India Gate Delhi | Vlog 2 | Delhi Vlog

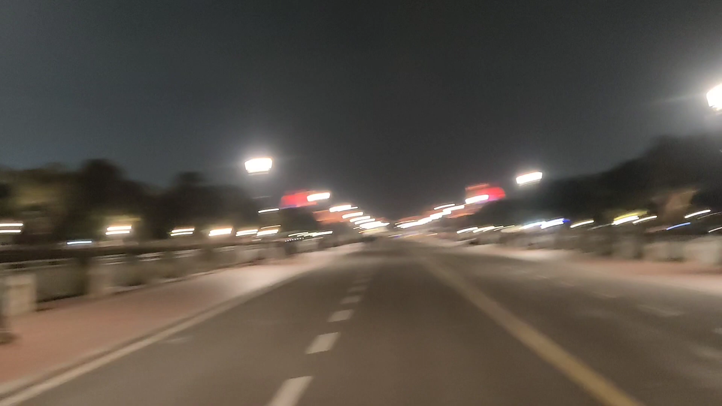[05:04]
सव्वीस जणांच्या याच्यातच दिसतंय, दिसत आहे. लाईट बंद होत आहे, चालू होत आहे.